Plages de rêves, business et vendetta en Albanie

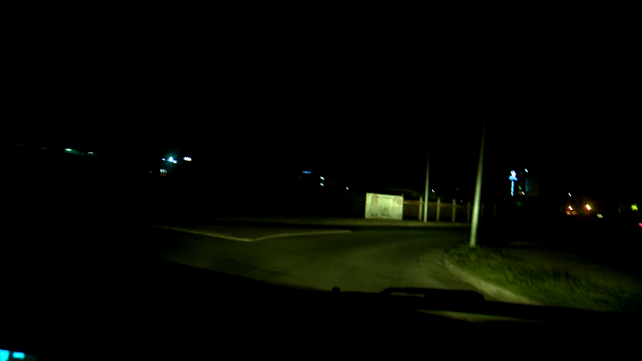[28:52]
Tout est fermé. Pourtant, sur la route, nous apercevons un étrange défilé d'hommes et de femmes.
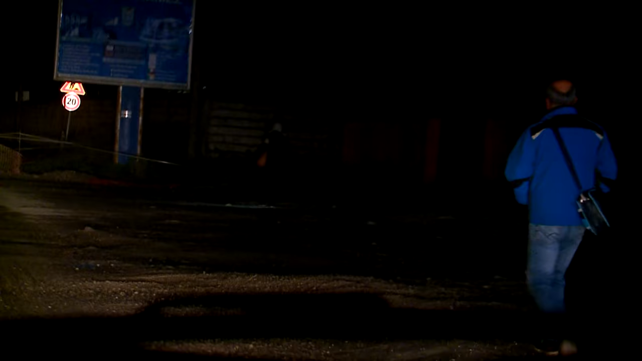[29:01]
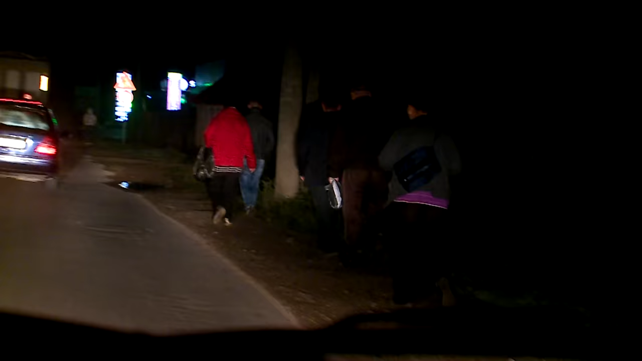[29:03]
Regarde, ils sont tous là. Doucement. Ils sont une centaine. C'est le troupeau.
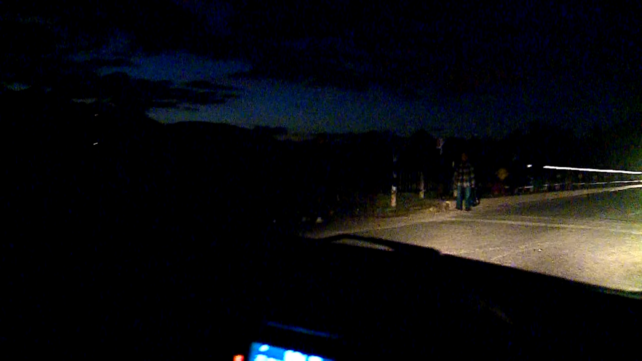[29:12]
Ils sont tous là. C'est ici qu'ils se regroupent.
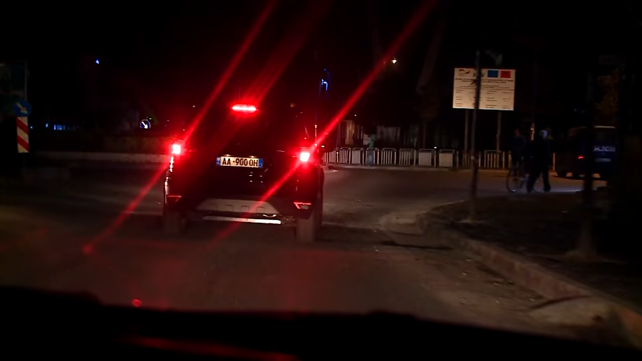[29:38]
Pourtant, un peu plus loin sur la route, les policiers n'interviennent pas.